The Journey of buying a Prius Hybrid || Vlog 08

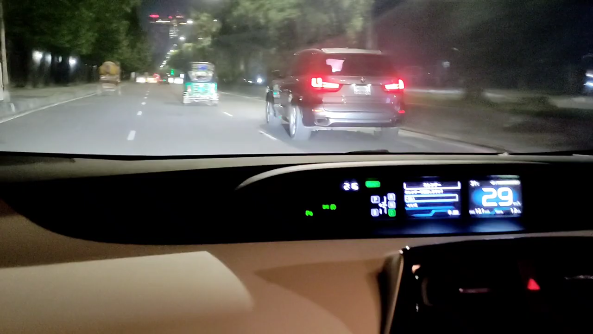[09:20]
রাতের ঢাকা আসলেই অনেক সুন্দর লাগে, কারণ কোনো ট্রাফিক জ্যাম থাকে না, রাস্তাগুলো খালি থাকে, এবং এই এক্সপিরিয়েন্সটা খুব ভালো লাগে।